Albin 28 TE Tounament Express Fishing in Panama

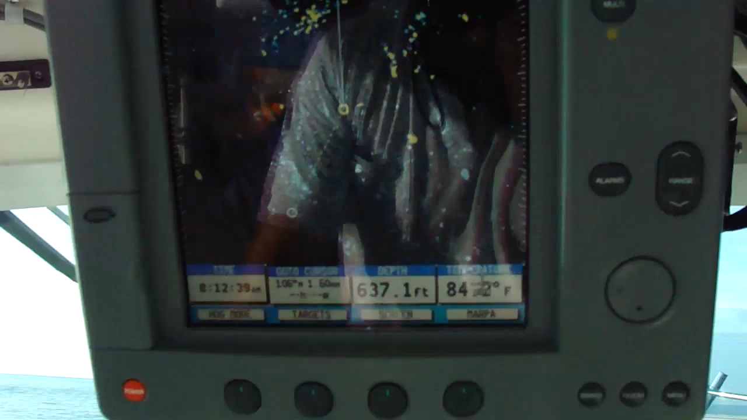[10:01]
You can't see anything on the horizon, but here on the radar, it'll be hard to make this out.
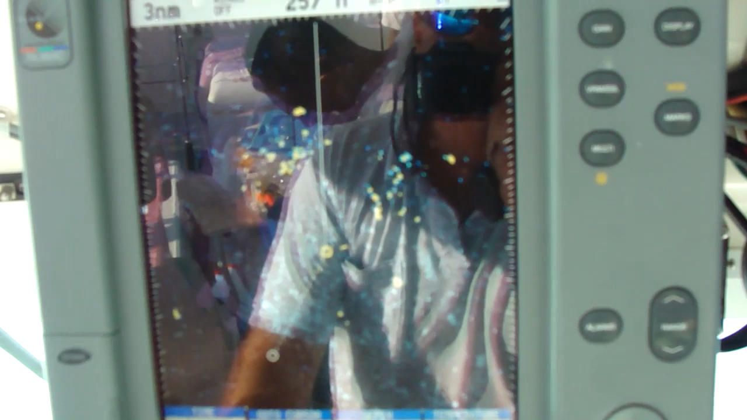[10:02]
I got this set at 3 miles.
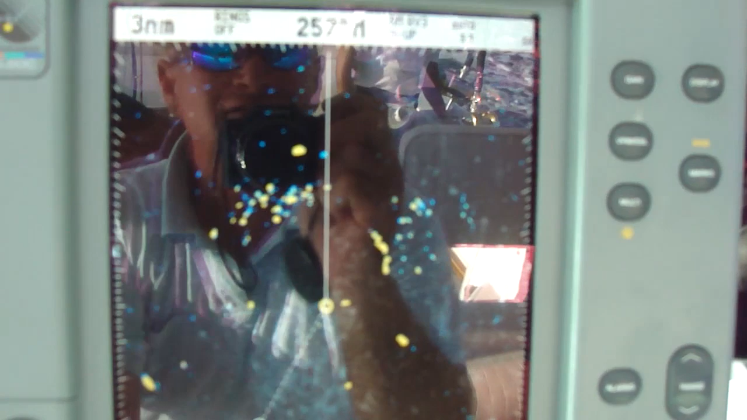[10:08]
Let me set it down to 1.5 miles. You can see up here on top.
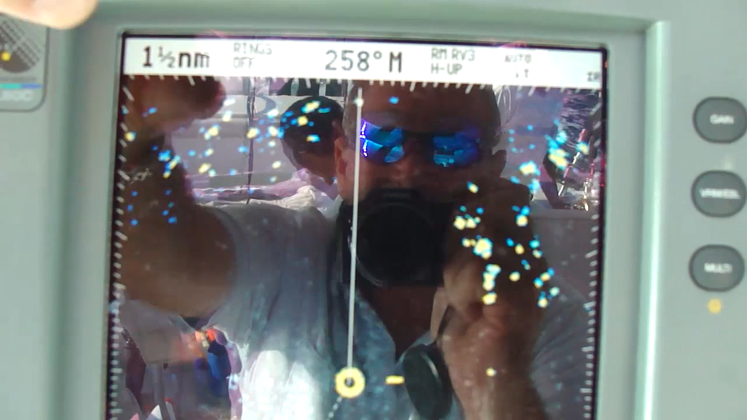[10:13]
Can you see that up on top? There's lots of birds there and then over here.
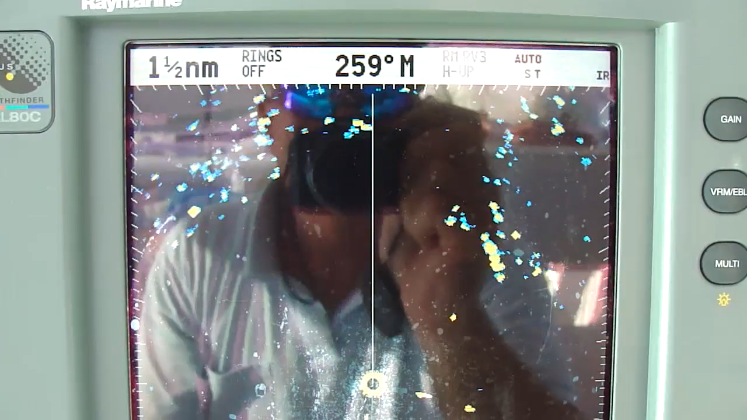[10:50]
So we're rigging for them right now to get live bait to them. This is the Raymarine E120 chart plotter.
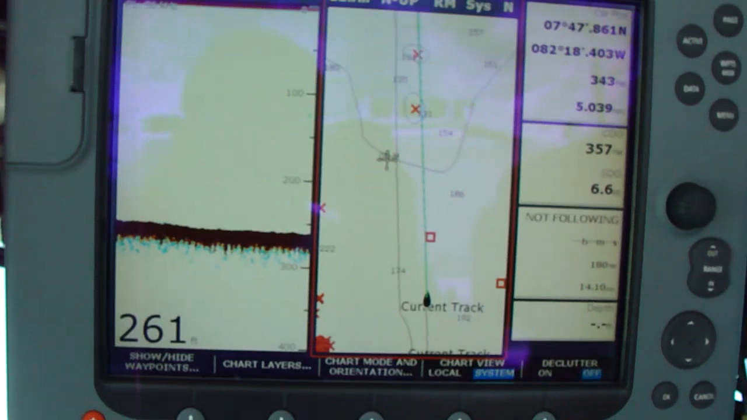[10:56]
I'm sure you've used chart plotters before. And we use it hard. It's a good chart plotter.
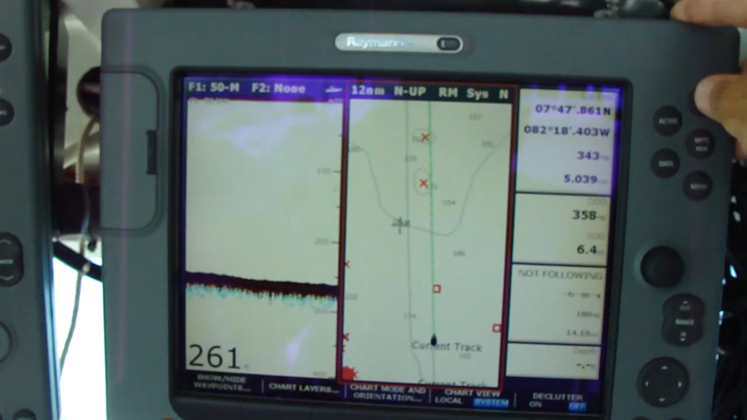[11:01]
We even exceeded the limit for 1,000 waypoints a while ago and had to erase some. But what I really want to talk about is the depth sounder.
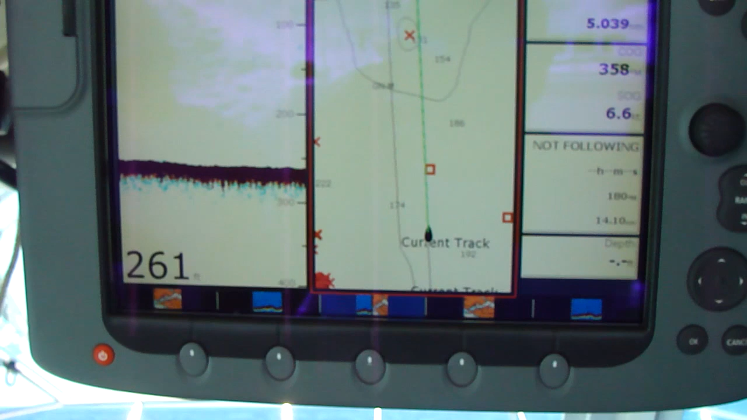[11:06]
We use the Airmar R99 transducer.
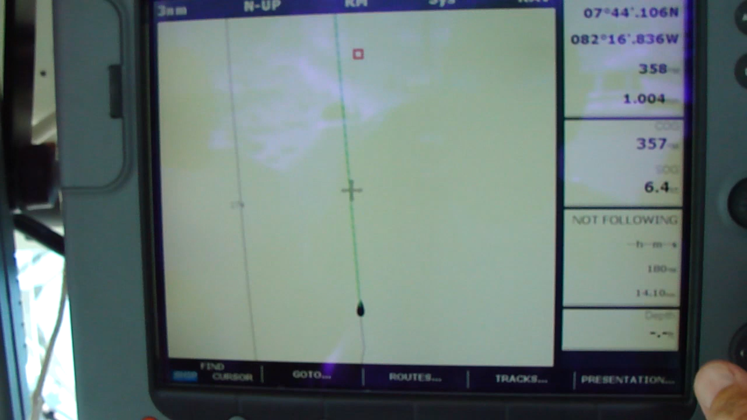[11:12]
Now, if you don't know what an R99 transducer is, it's a transducer about 2 feet long and it weighs over 30 pounds.
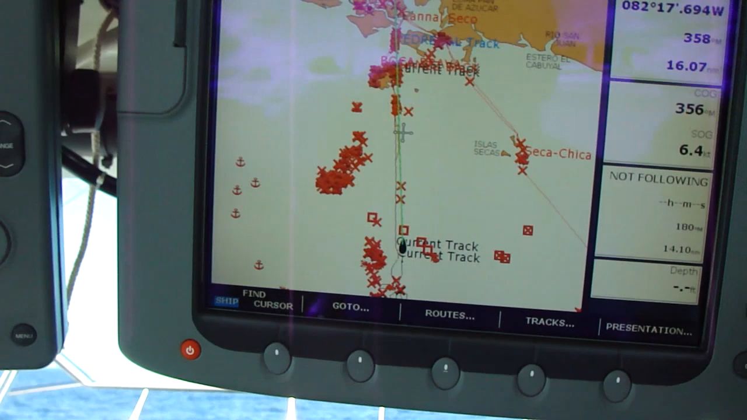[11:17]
Just like a VHF radio has a stronger signal
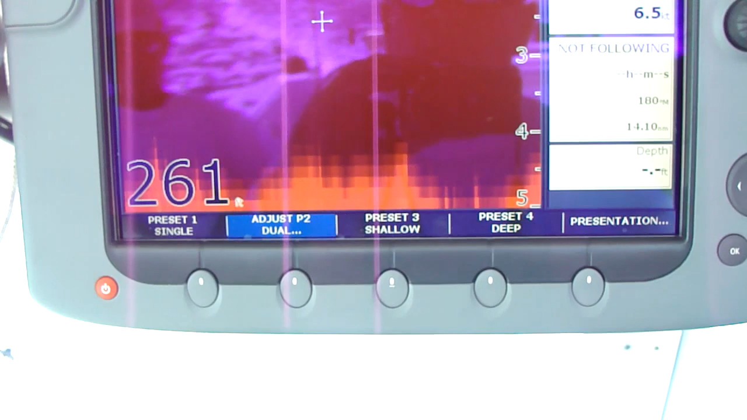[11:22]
and you can operate with more gain with a larger antenna, the same holds true with a transducer.
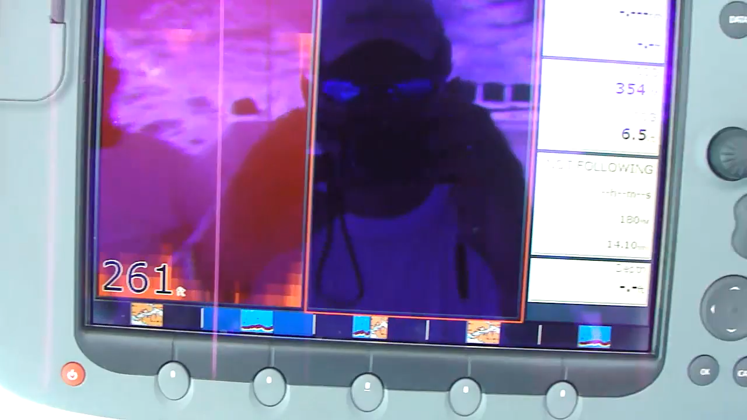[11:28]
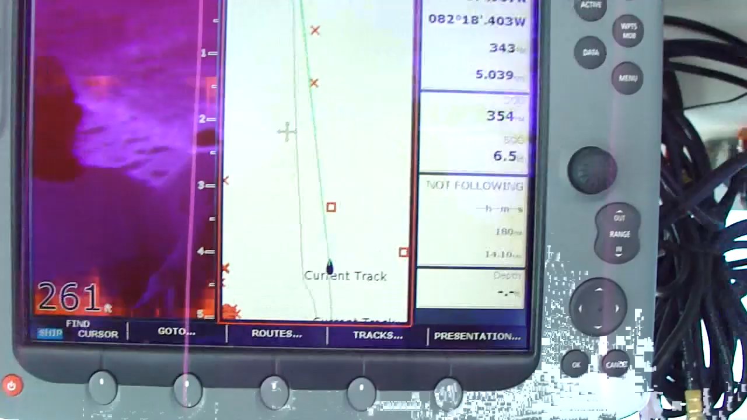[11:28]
This is a big transducer and we can get excellent imaging even in deep, deep depths.